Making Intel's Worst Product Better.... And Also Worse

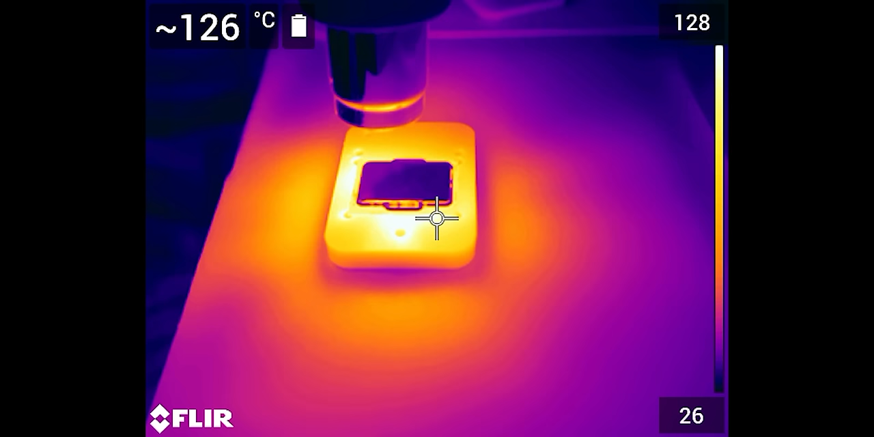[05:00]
On screen: spot 126°C
Looks like we're right around 130 degrees, so that isn't hot enough to melt solder.
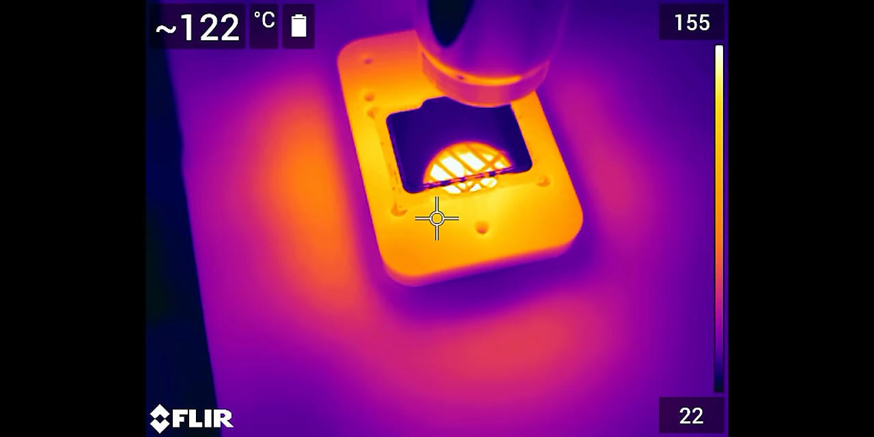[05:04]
On screen: spot 122°C
Probably lead-free around 270 degrees, but it is gonna be getting softer for sure.
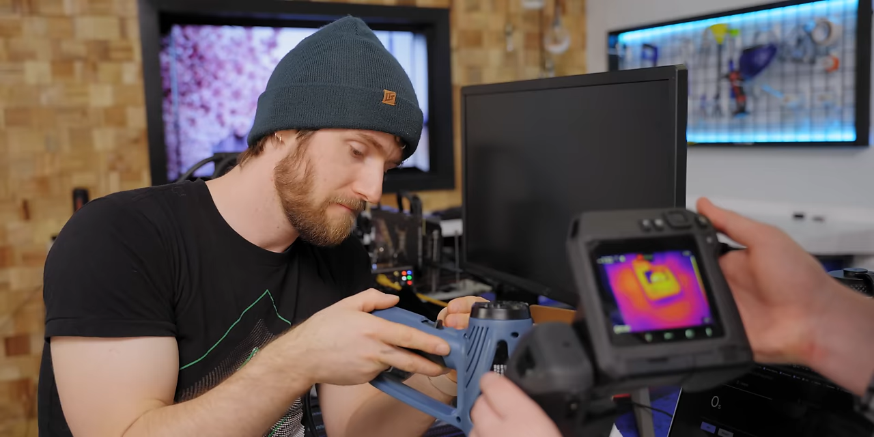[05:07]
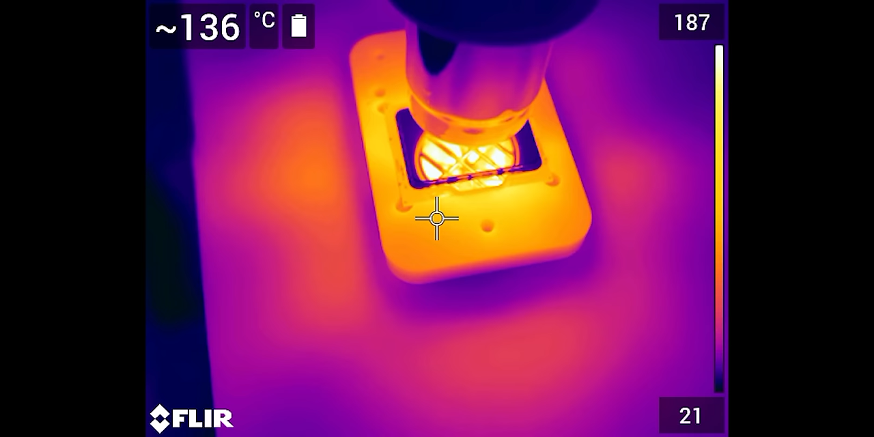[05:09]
On screen: spot 136°C
The Delrin's at about 140 degrees right now, so probably don't touch it.
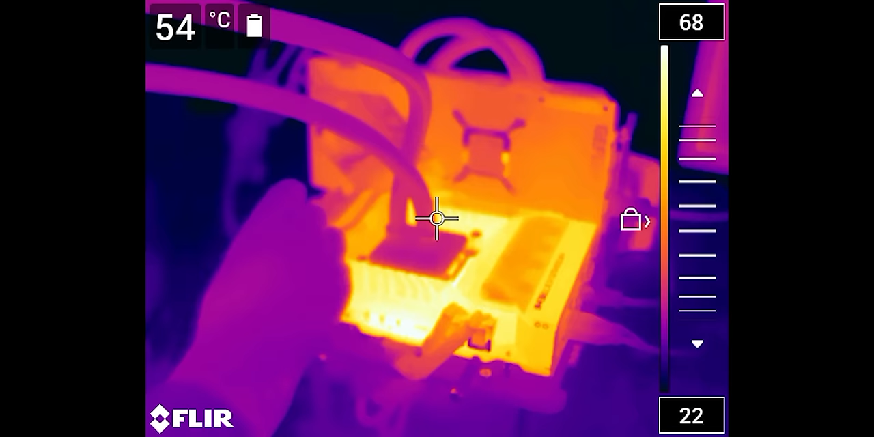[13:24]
On screen: spot 54°C
Those poor VRMs are putting like 250 amps through them right now.